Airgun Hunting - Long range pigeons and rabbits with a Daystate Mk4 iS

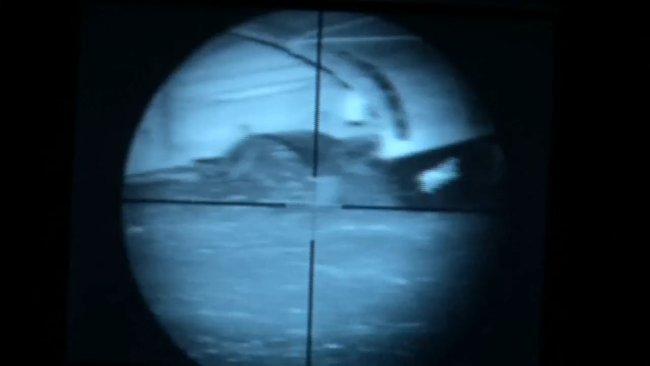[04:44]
A scan around the main site shows up nothing in between the bits of Cherish Machinery. What we need to see is what's next to the bank.
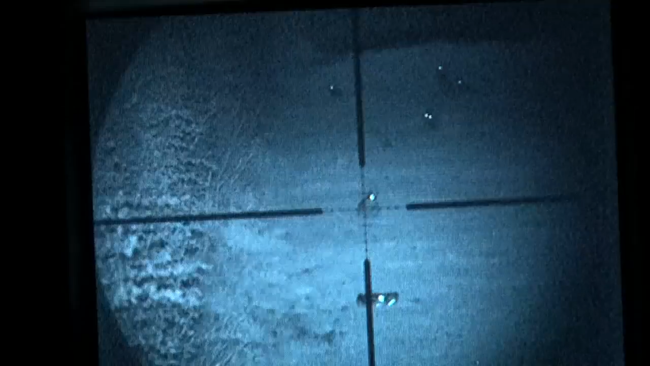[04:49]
Thankfully there are eyes everywhere.
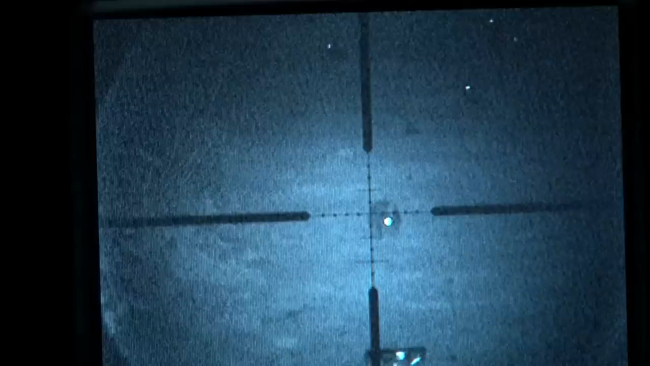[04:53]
There's even a meandering hedgehog. I line up the crosshairs and the day state knocks down a rabbit or two, which we hope will keep the guys here happy.